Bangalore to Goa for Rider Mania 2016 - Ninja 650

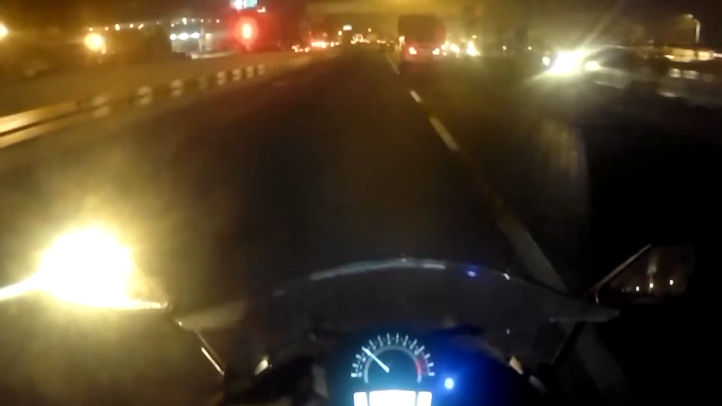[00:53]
Abhishek and Vishal are waiting at the tin factory. So we'll meet them and from there we'll start.
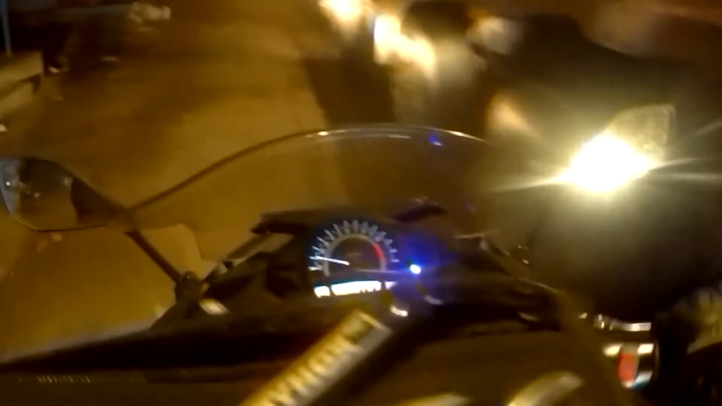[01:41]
Pathetic traffic in the route of Yeshwantpur. So this is the road from Hebbal to Yeshwantpur.